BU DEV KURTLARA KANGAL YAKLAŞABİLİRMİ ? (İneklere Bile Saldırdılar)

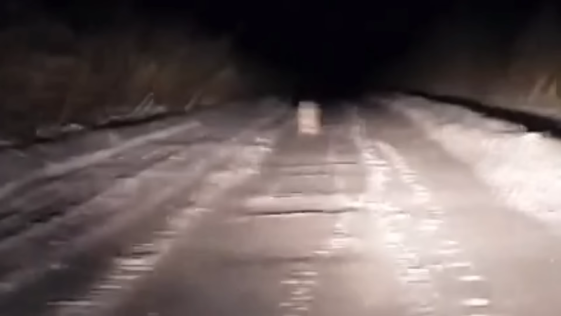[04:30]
Şunun kalınlığına bir bakın. Oldukça da yerden yüksek. Büyük kafalı. Şimdi poz verecek. Verdi pozu.